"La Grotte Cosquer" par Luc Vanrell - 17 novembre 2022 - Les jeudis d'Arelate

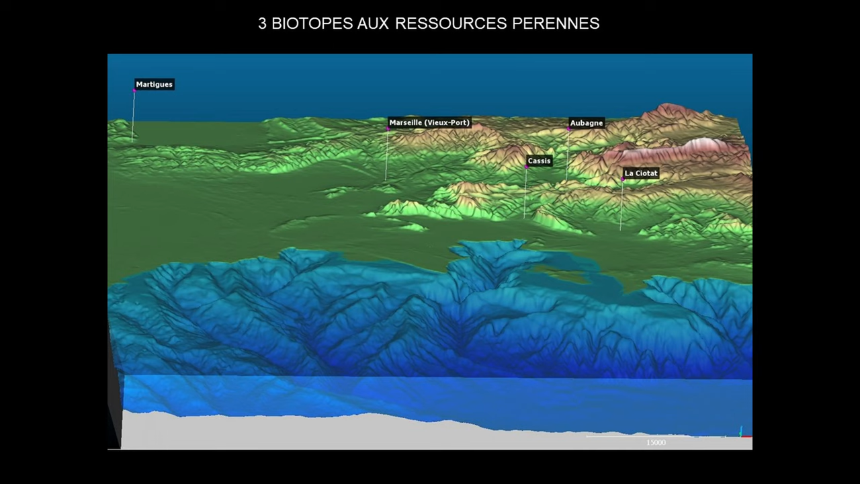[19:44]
Voilà une vue due à Bertrand d'ailleurs de l'environnement de la Grotte Koscaire. La Grotte Koscaire se situerait ici, se situe ici.
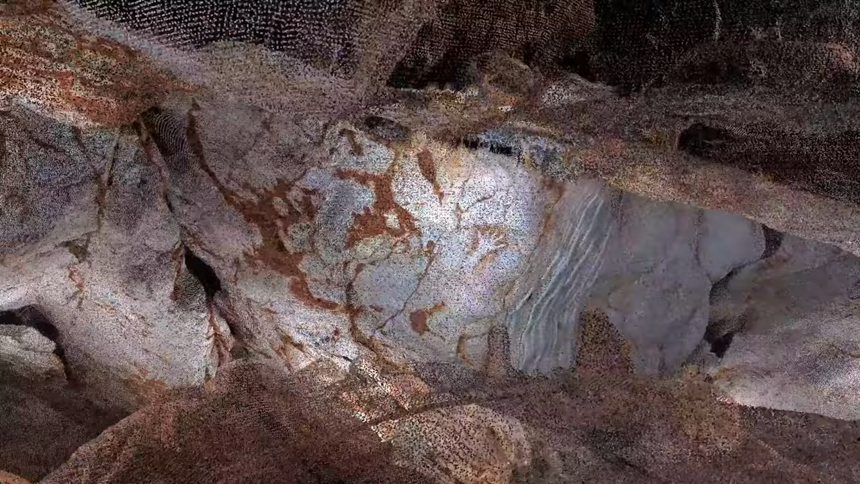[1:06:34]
si on était en niveau de gris on ne les verrait pas là